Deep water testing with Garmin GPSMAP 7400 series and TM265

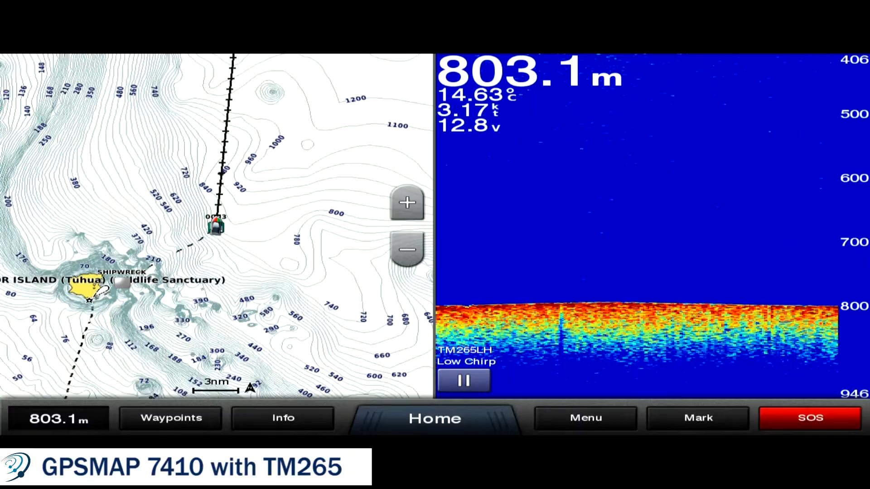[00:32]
On screen: depth 803.1 m, water 14.63°C, speed 3.17 kn
Okay as you can see we've reached 800 meters. We've currently got the transom mount TM 265
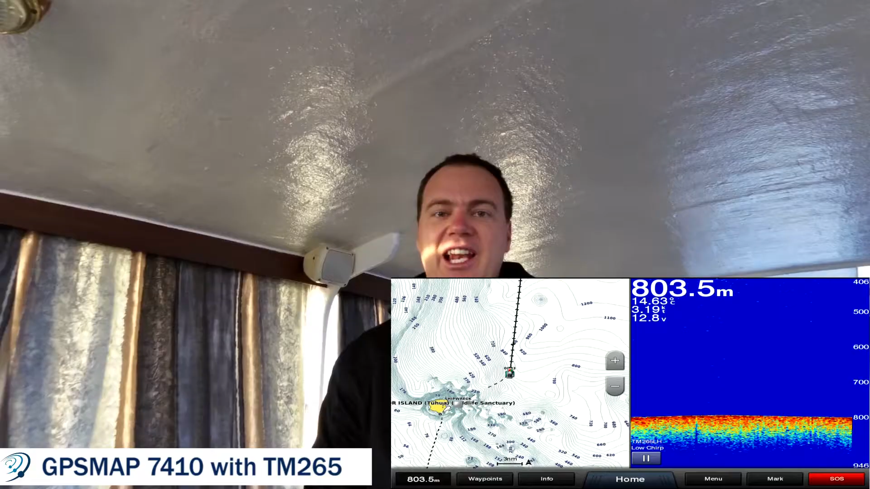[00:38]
On screen: depth 803.5 m
LH one kilowatt chirp transducer hooked up to our Garmin GPS map 7410.
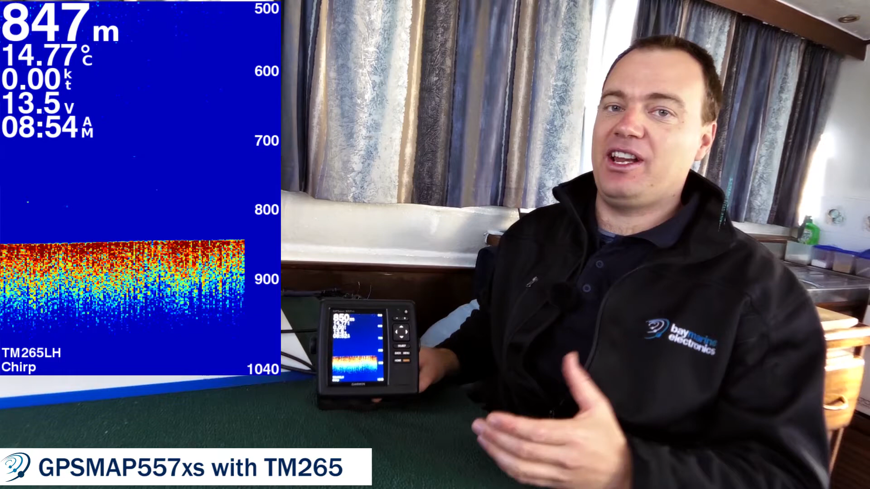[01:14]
On screen: depth 847 m, water 14.77°C
If your budget doesn't quite allow for one of the larger touchscreen models you can still get the depth performance that we're dealing with out here out of one of the 5-inch models as well.
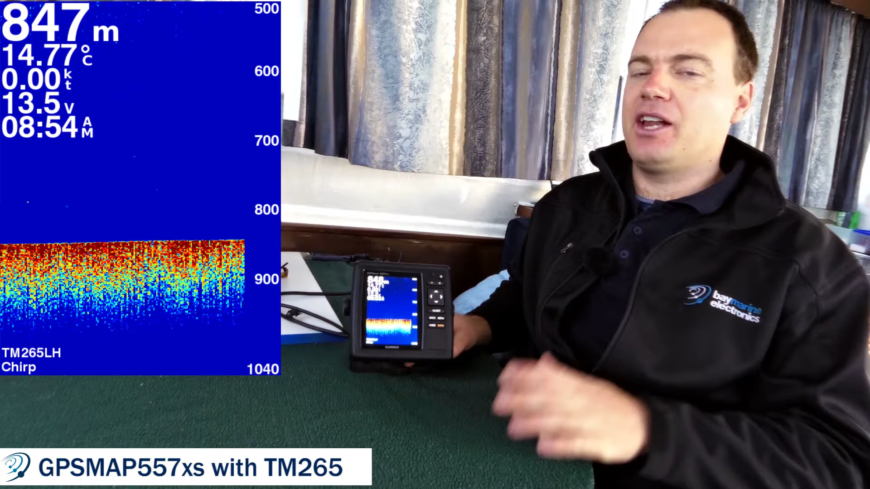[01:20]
On screen: depth 847 m, water 14.77°C
So here we've got a Garmin GPS map 557 XS which is a unit which costs less than a thousand dollars hooked up to that same MR TM
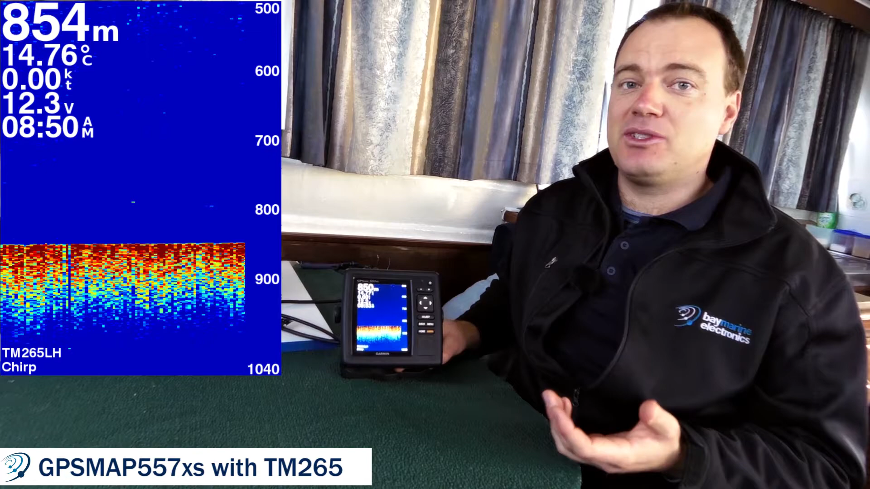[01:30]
On screen: depth 854 m, water 14.76°C
265 LH one kilowatt chirp transducer and you can see we're getting a really good bottom 850 meters probably looking over a thousand meters to see the bottom with this set up as well.
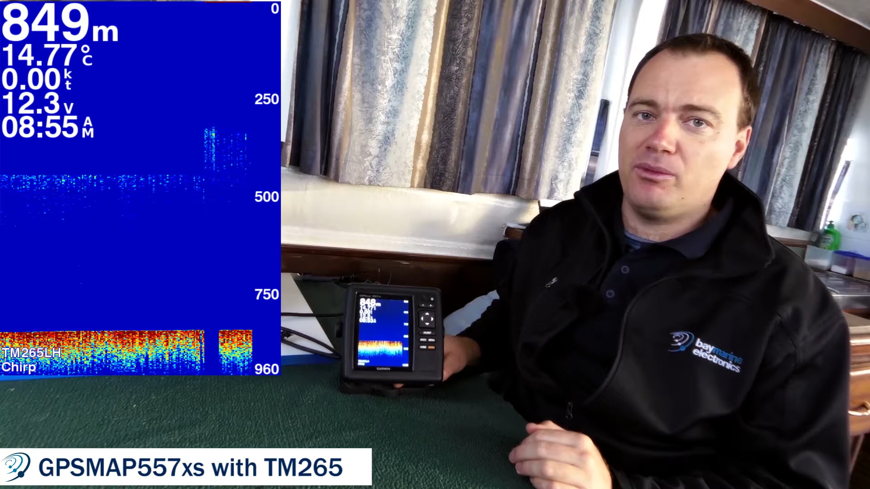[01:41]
On screen: depth 849 m, water 14.77°C
So to get those knolls out by Mare Island that's
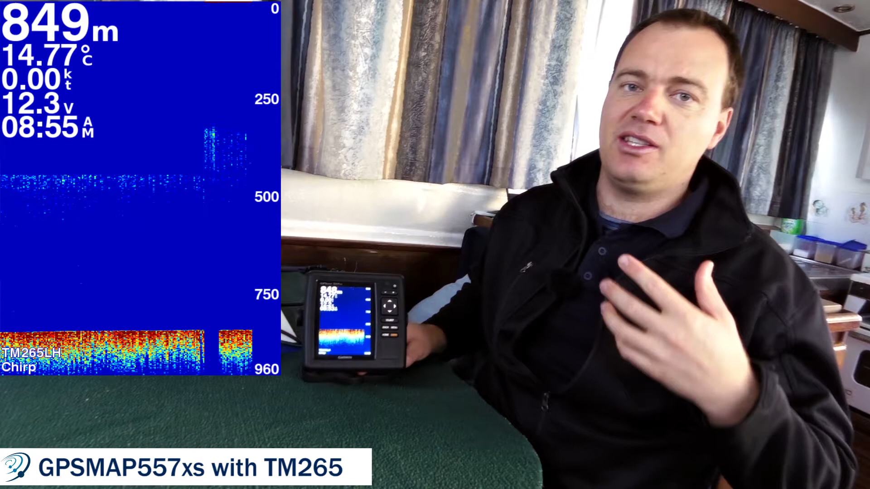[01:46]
On screen: depth 849 m, water 14.77°C
kind of deeper water it's a really economical way of doing so.
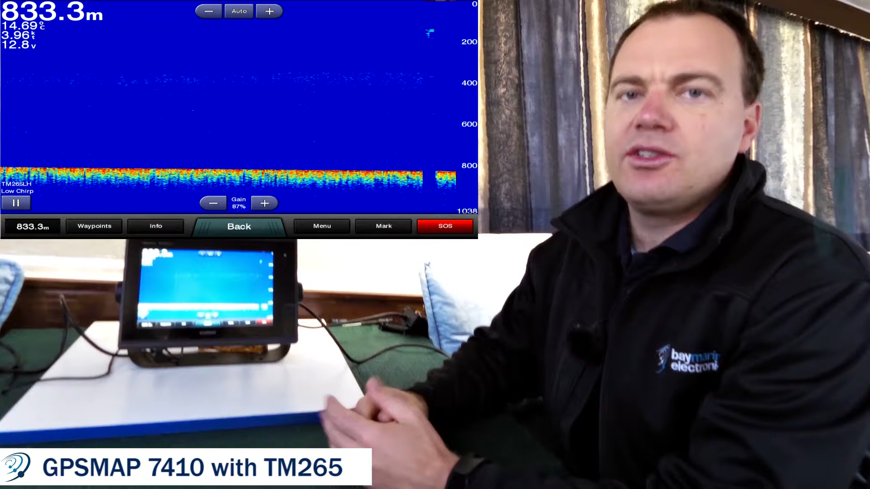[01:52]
On screen: depth 833.3 m
So one feature you'll notice that we have been using today is the shift function. This takes the number of depth points for lack of a better term and actually
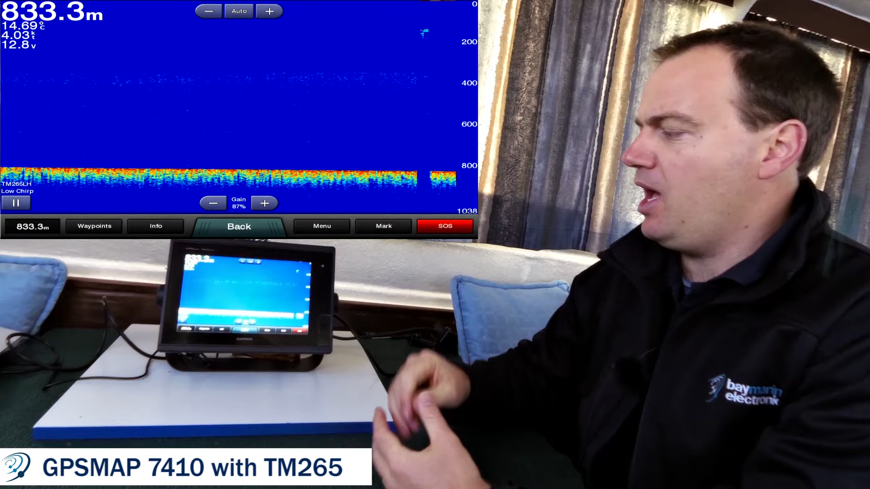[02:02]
On screen: depth 833.3 m
focuses it to a narrow depth range which we're interested in. So at the moment we've got the range set to 1,038 meters and we're currently in 833 meters. If we're only interested in the last say 400 meters or so then we can focus all of those the points which make up that that 800 meters into a much more condensed space. So to do that you hit menu, sonar setup,
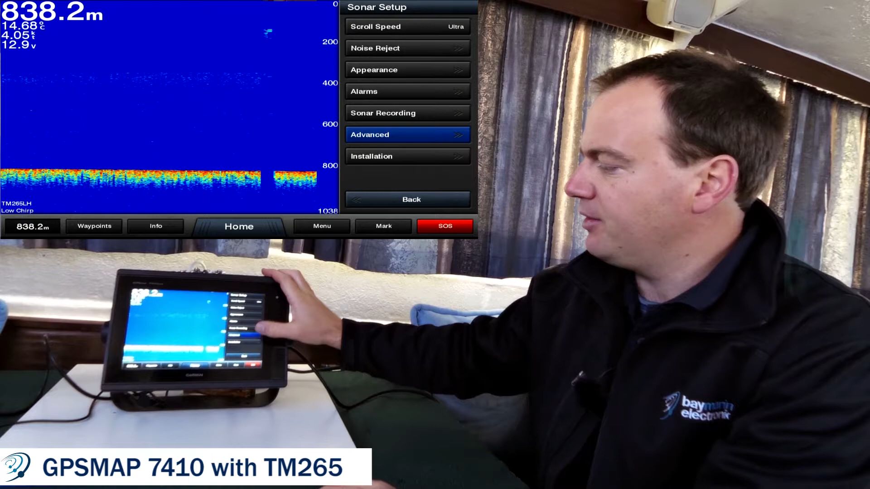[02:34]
On screen: depth 838.2 m
advanced and shift and from there we can set that down to say 400 meters
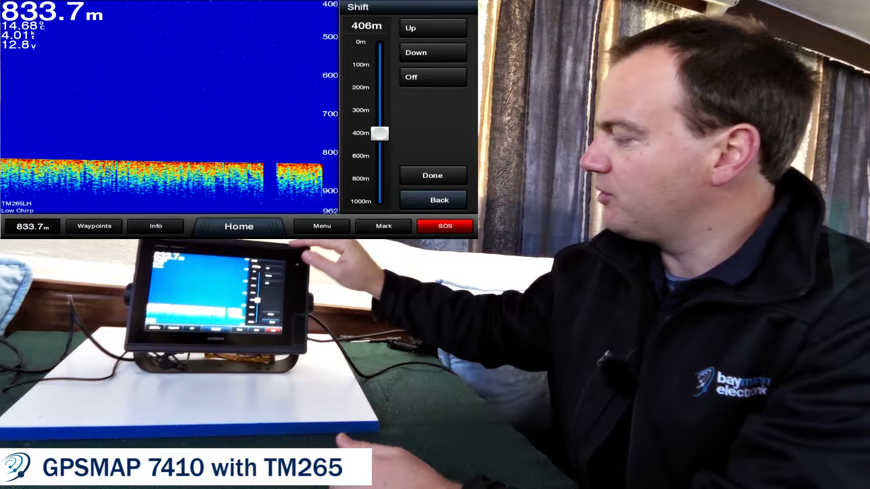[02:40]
On screen: depth 833.7 m
or so and then we get a much finer picture over the area that we're interested in. It's very similar to zoom in that we're looking at a smaller area but the shift actually
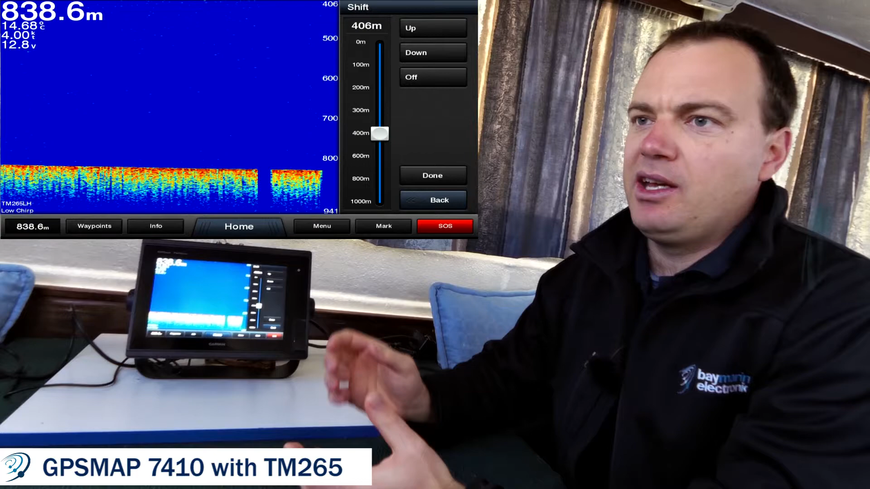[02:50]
On screen: depth 838.6 m
allows those depth points to be more smaller so more precise in what we're looking at. So we're on our way back to Mare Island from out where we're out in the deep water.
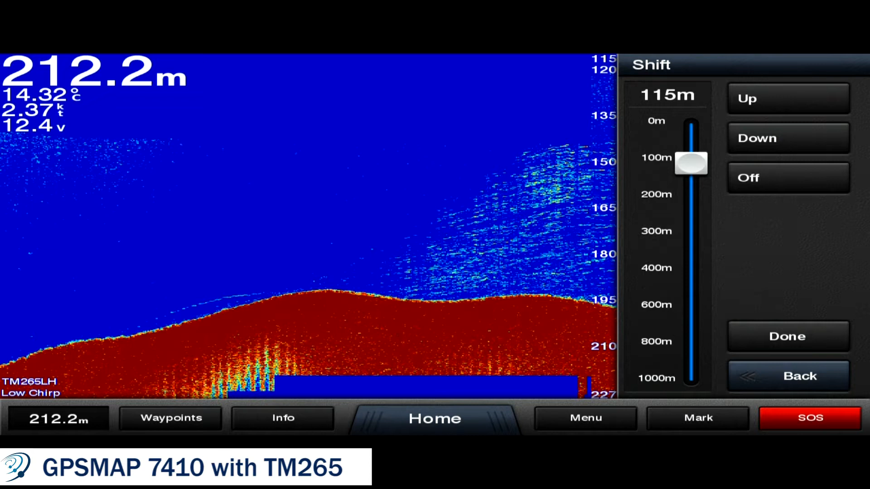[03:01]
On screen: depth 212.2 m, water 14.32°C, speed 2.37 kn
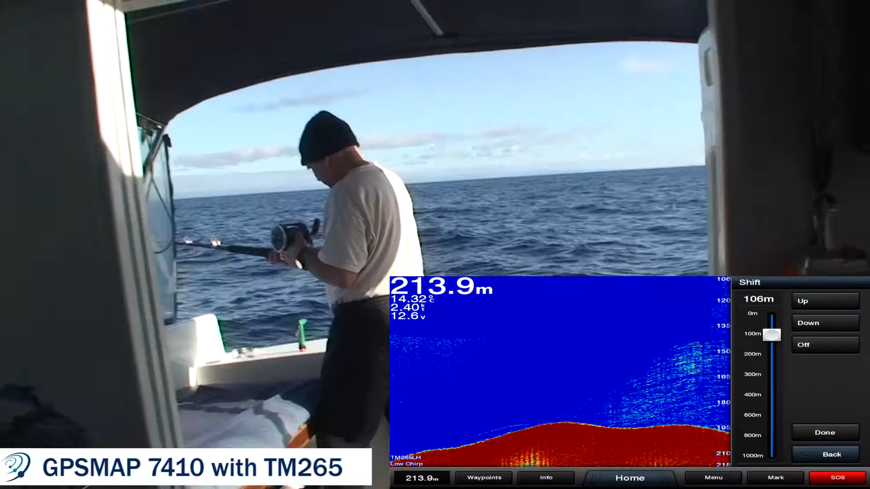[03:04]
On screen: depth 213.9 m
Saw some interesting fish sign on the sounder and decided to check it out.
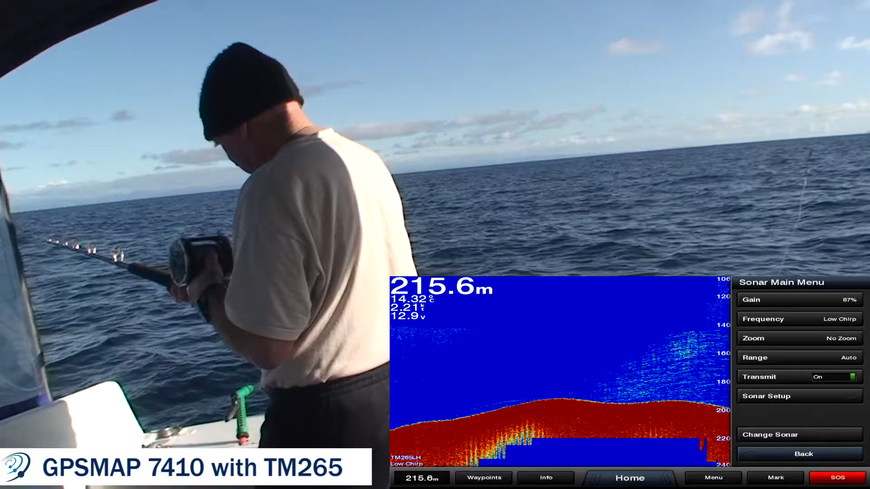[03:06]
On screen: depth 215.6 m
Graham's stropping the line down now and hopefully shortly we'll have something interesting on the other end of it.
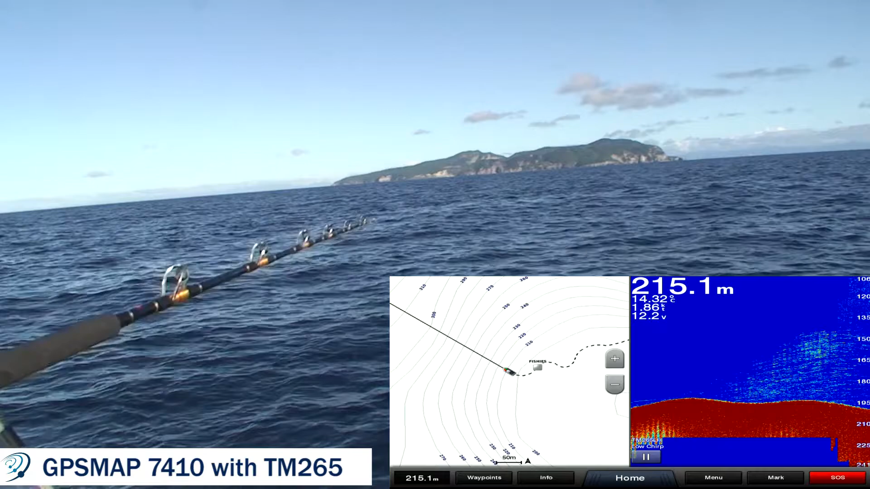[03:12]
On screen: depth 215.1 m
So this is what it's all about. We saw that fish sign.
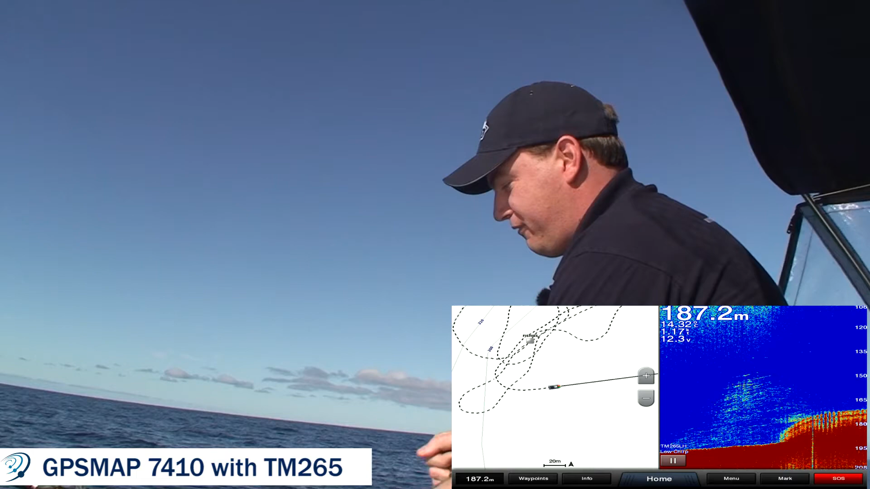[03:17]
On screen: depth 187.2 m
Oh no wonder it's difficult to pull up.